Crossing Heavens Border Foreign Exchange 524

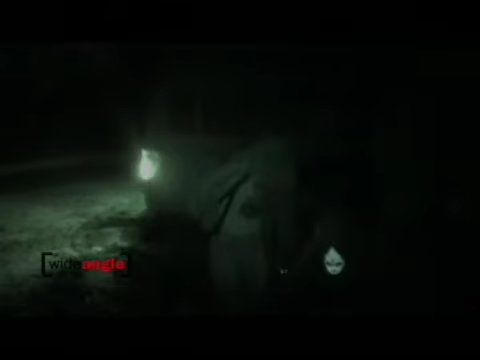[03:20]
At nightfall, the group sets out to cross the China-Laos border,
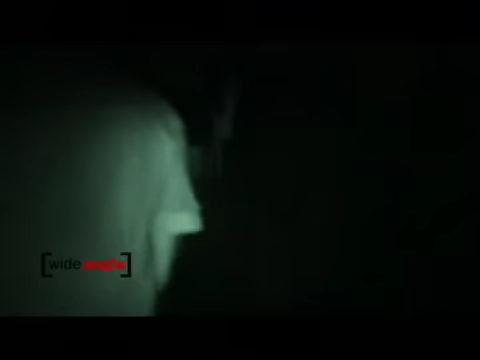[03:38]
We couldn't see anything. It was pitch black. But the smuggler told us to keep moving forward.